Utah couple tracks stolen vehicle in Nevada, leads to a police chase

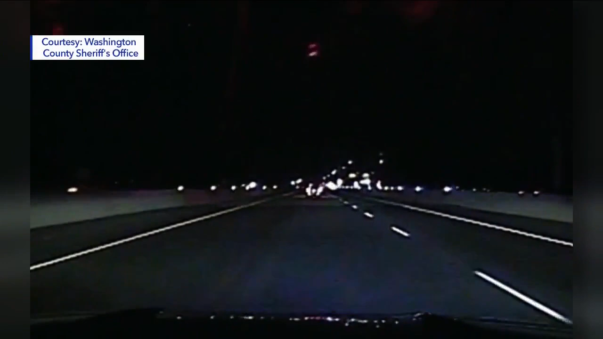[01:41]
Uh, after a nine mile pursuit reaching speeds over 100 miles per hour, but they put spike strips down,